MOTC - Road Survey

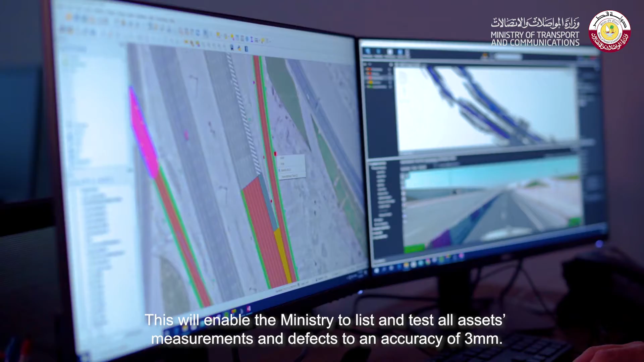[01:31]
بدقة عالية تصل الى ثلاثة مليمتر وسيتم تسجيل وتخزين هذه البيانات